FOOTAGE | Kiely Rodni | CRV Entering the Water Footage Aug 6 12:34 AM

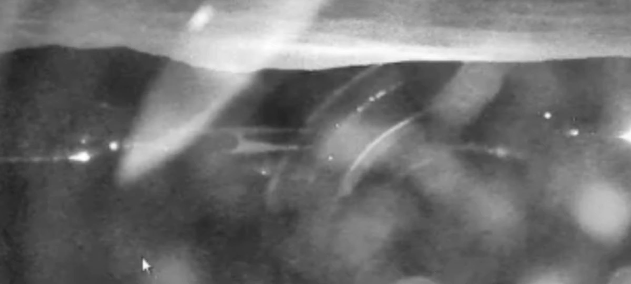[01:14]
Right? So if we're looking. I'm actually gonna go ahead and turn Zav Girl down. So we're actually going to see, here comes the headlights now, the map's going to kind of cover, so, and right here, where her mouse is, right there,
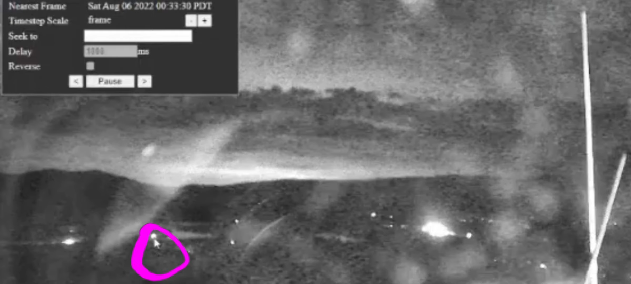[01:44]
that is right on the edge of the water there, Alder Creek, filtering into Paso Creek Resevoir.
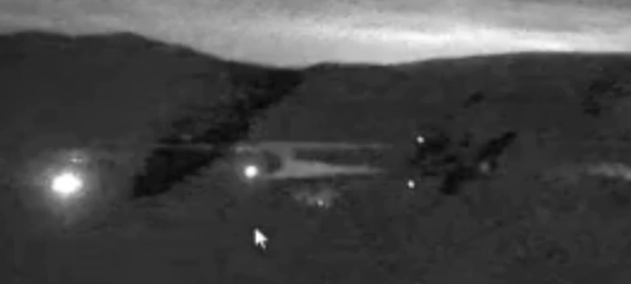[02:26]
So again, right there where her mouse is hovering right over, right, circle is so bad. Right there. It's now 12:34, 22 seconds.
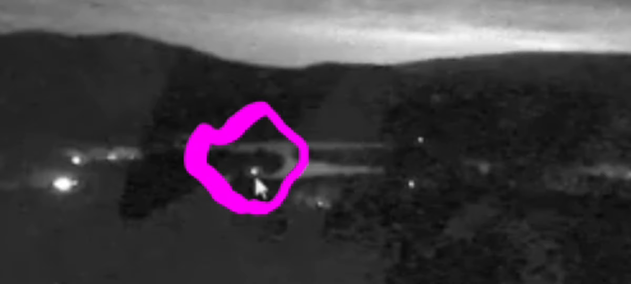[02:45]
26 seconds, 30 seconds, 36, 40, 46,
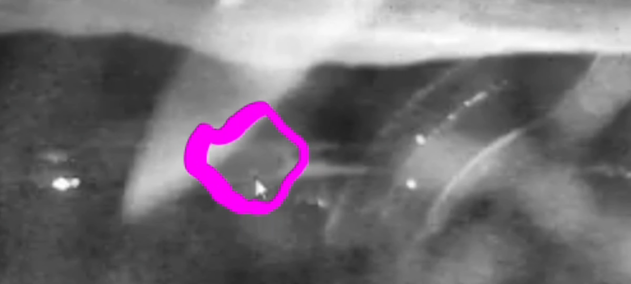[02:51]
and by 51 seconds, the headlights are completely gone. Now it's 12:35. Fuck.
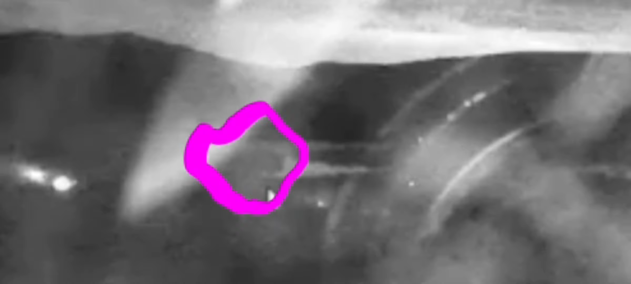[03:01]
So one more time, let's turn it up.